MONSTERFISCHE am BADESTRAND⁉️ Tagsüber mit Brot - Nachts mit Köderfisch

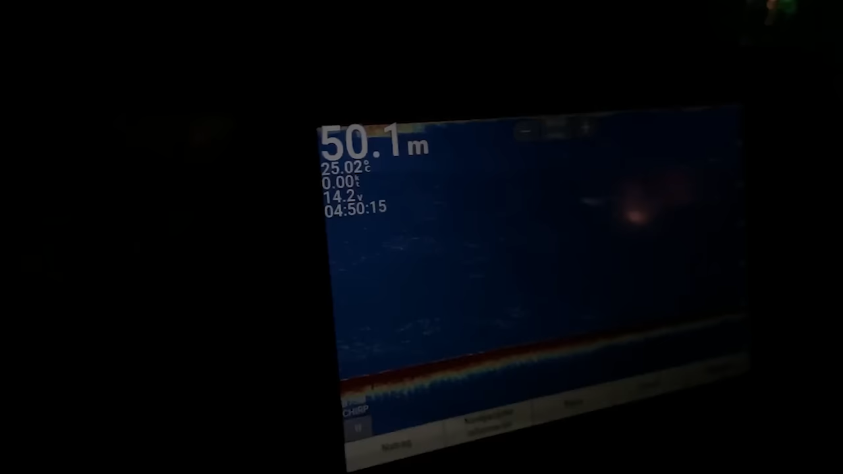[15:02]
On screen: depth 50.1 m, water 25.02°C
natürlich das Echolot hier, ob wir irgendwo größere Räuber entdecken. Wir befinden uns jetzt genau hinter dem Netz.
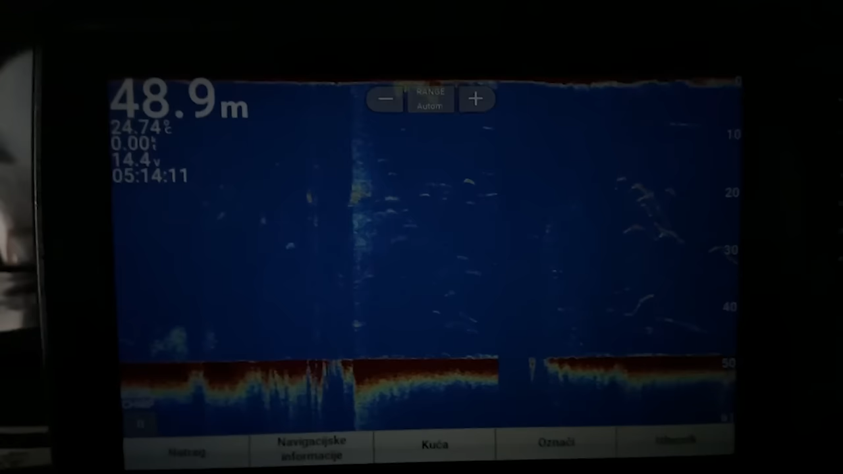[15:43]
On screen: depth 48.9 m, water 24.74°C
Hier haben wir jetzt Thunfische gefunden. Hier seht ihr sie, zwischen 20 und 40 Meter. Route geht jetzt runter.
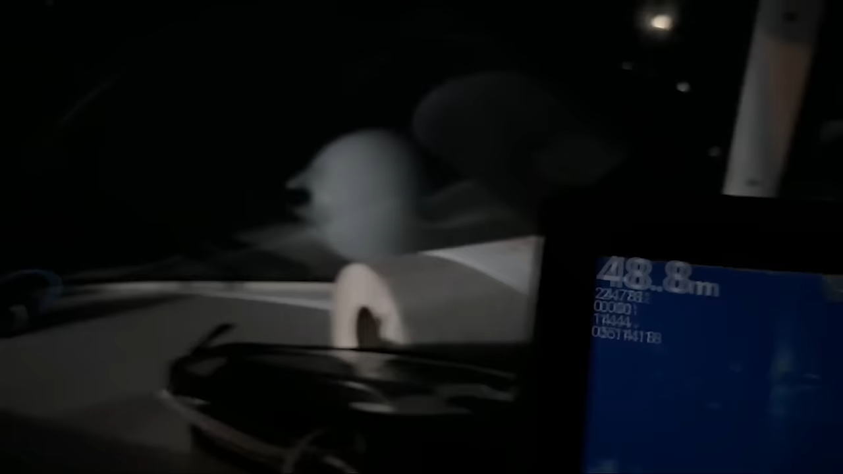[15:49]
Wir befinden uns in unmittelbarer Nähe zu dem Fischbutter.
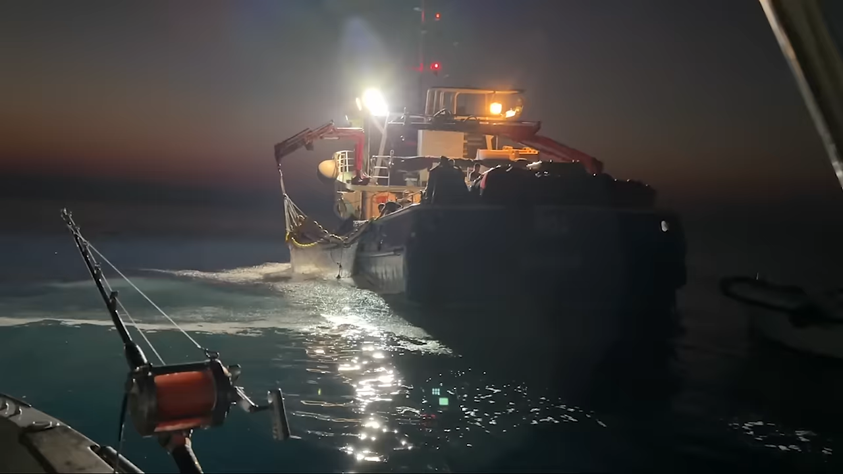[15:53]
Unglaublich, unglaublich.
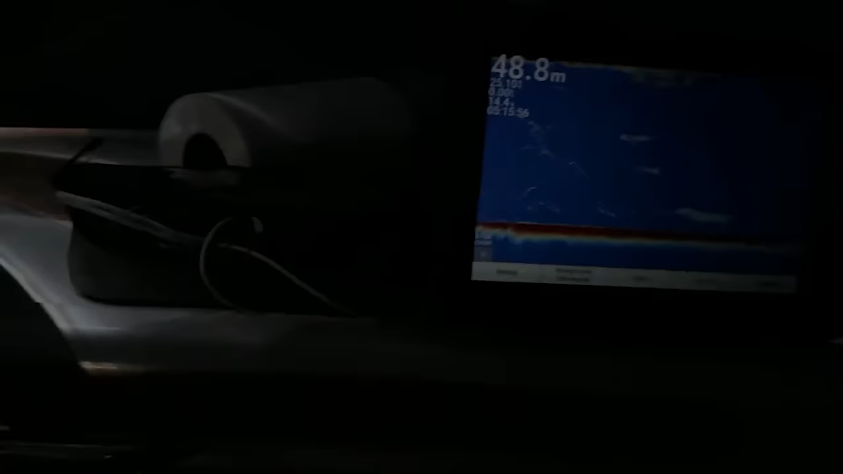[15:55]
On screen: depth 48.8 m
Jetzt ist der Bildschirm voll. Überall Thunfische in allen Wasserschichten.
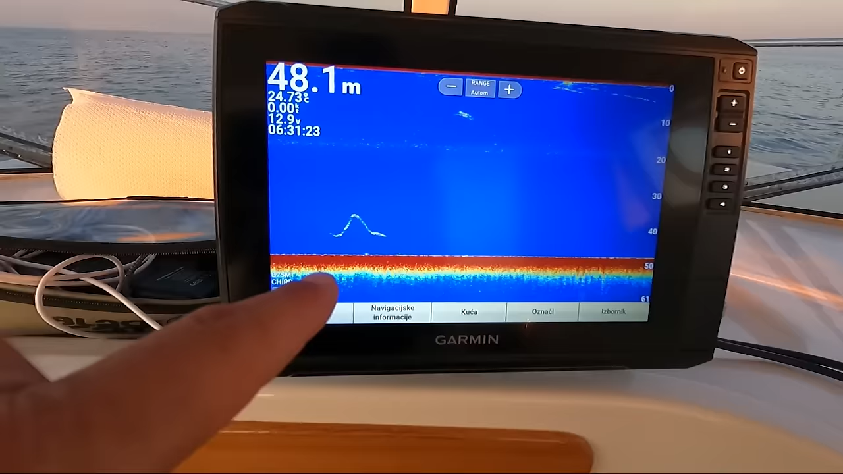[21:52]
On screen: depth 48.1 m
Wieder einer da. Ja. Wir versuchen jetzt eine Futterspur zu legen, immer